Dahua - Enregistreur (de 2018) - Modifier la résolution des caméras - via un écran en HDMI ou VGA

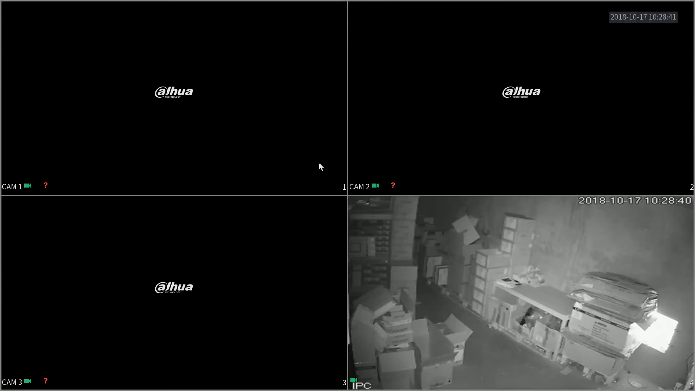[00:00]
Donc je vais vous montrer comment modifier la résolution sur les derniers enregistreurs de Daiwa Donc sur votre écran vous faites un clic droit Vous allez dans le menu principal Donc là comme j'étais déjà connecté il se connecte directement au menu